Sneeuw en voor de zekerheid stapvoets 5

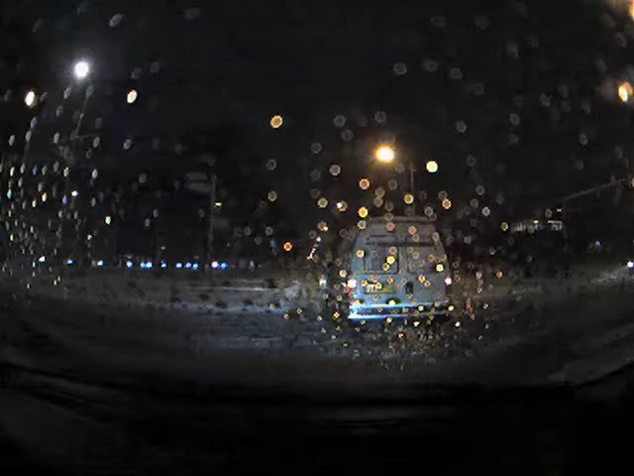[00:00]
Dus de MTL-18 naar Geervliet en Spijk en Hisse. Uw auto verkopen? Contant geldt voor uw auto bij Autoinko.nl Jezus Christus mensen, rijd toch door?